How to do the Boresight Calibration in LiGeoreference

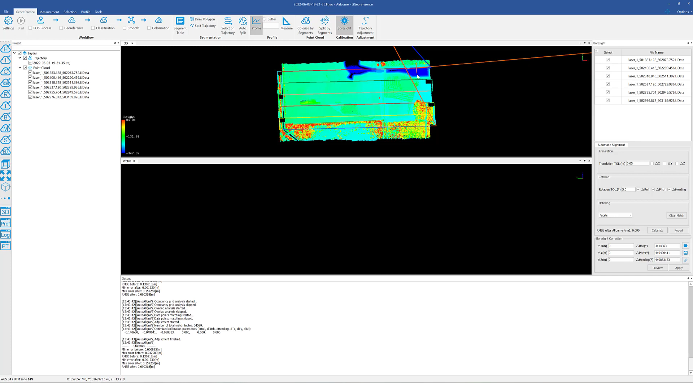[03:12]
draw a quick little cross section zoom in here and there is a button here called preview so before we apply anything we can actually see the changes that the calibration will make to the point cloud so we'll go ahead and go ahead and click on that and as you can see everything does ship this right now is before and this is after uh it